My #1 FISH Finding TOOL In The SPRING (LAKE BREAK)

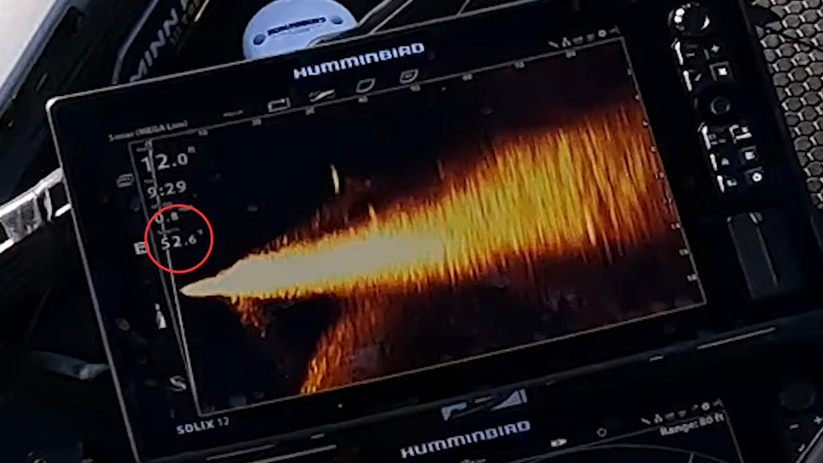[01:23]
right now on this lake at 52.5 degrees i'm guessing it's going to warm up probably two three four degrees throughout the day it's supposed to be 57